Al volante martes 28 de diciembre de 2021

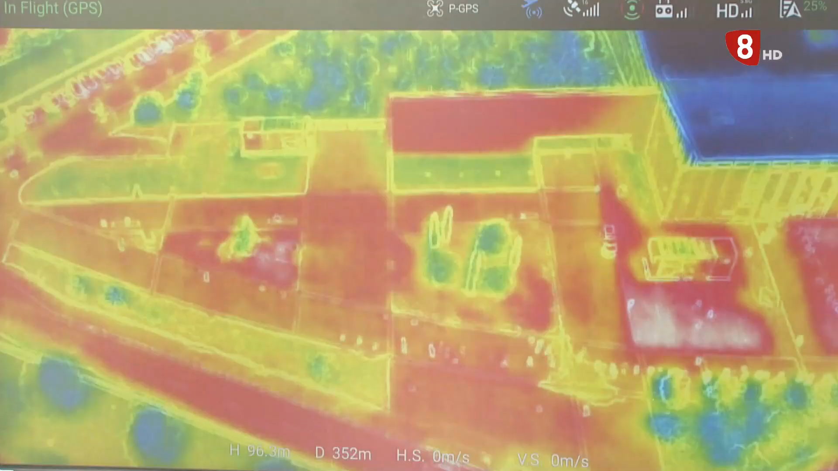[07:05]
que también nos puede ayudar a la hora de hacer ciertas operaciones.
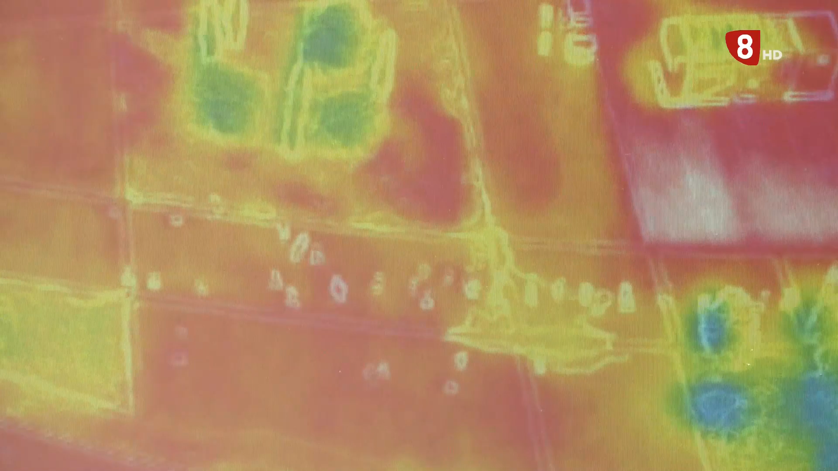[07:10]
Las especificaciones técnicas son muy amplias para lo que luego al final lo usamos,